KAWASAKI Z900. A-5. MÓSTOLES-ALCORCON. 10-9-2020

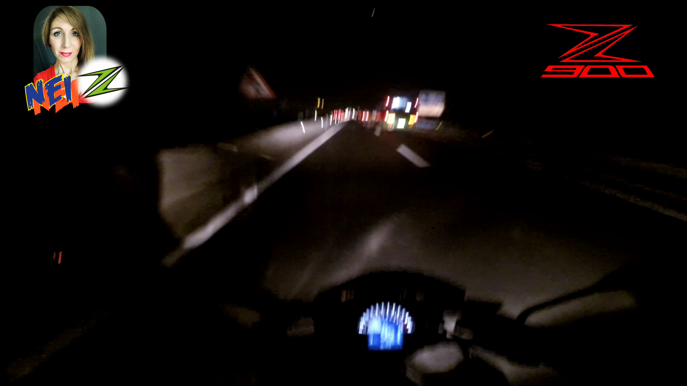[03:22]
De momento para salir no parece que haya mucho tráfico a esta hora.
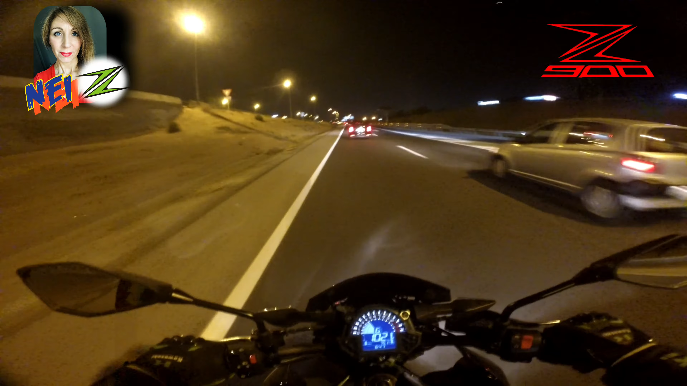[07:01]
Entonces aquí siempre hay un poquito más de pueblo.